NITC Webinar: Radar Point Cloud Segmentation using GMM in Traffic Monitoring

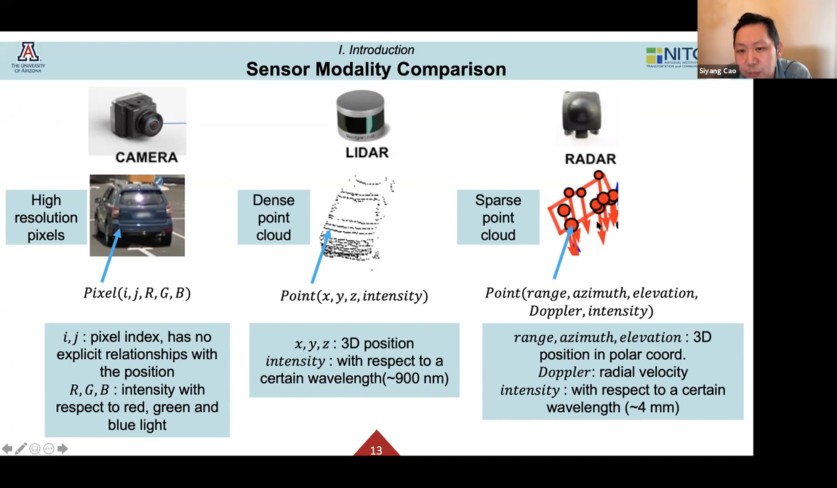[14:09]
When we move into radar, typically the points will be much less than camera and LiDAR. Later, we are going to see some of the data we collected during experiment.
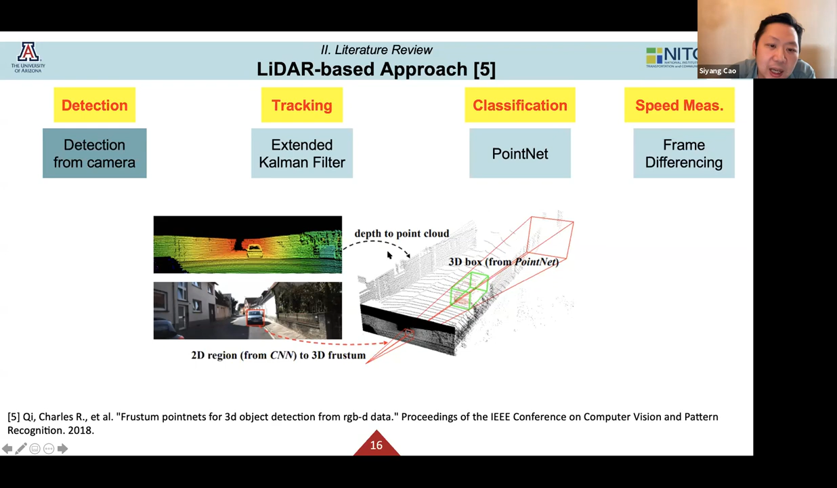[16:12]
and further it will project into a three-dimensional bounding box, and the LiDAR data can be associated into that
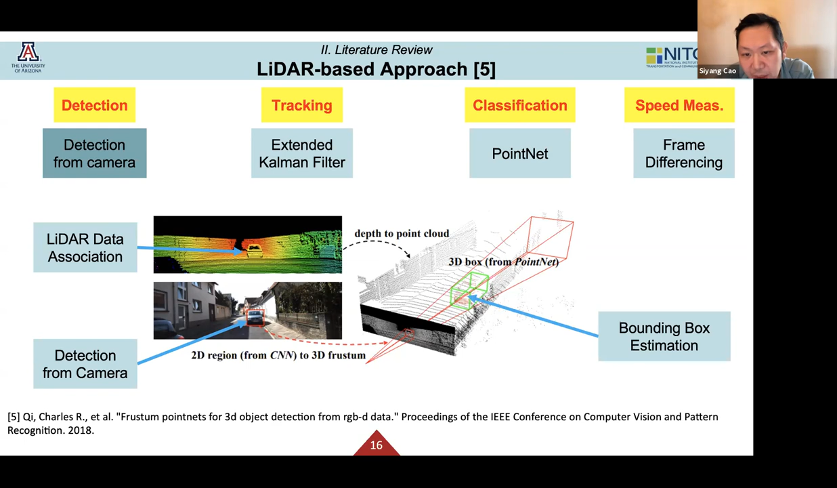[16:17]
bounding box to finding out to make a detection of the object, and as well as we can do tracking.
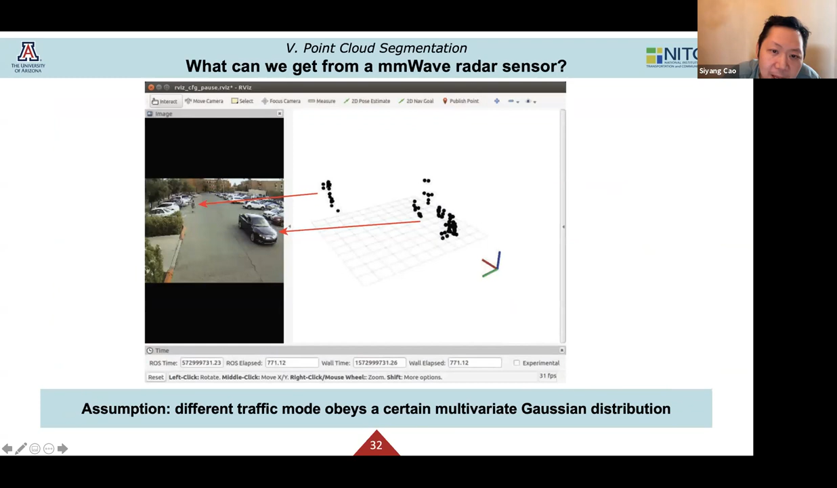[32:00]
the person and the vehicle have quite different distributions. So we need to figure out a different way for doing it.
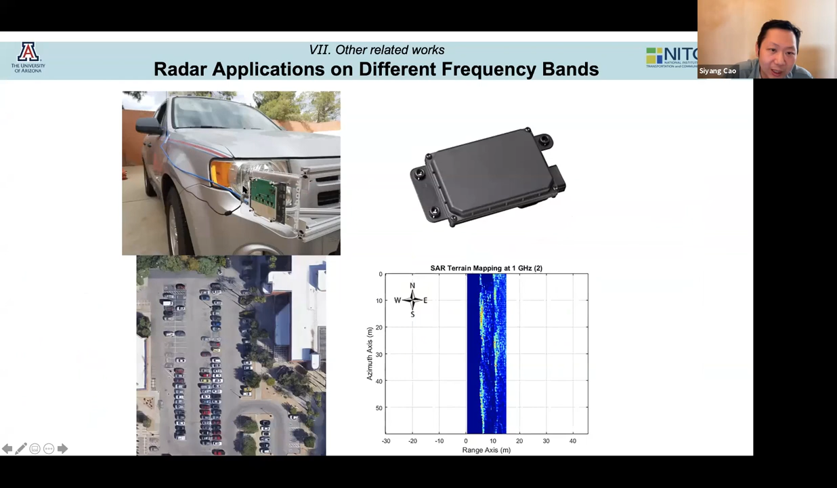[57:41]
For example, we mounting radar on the vehicle, trying to forming the imaging of the parking vehicles.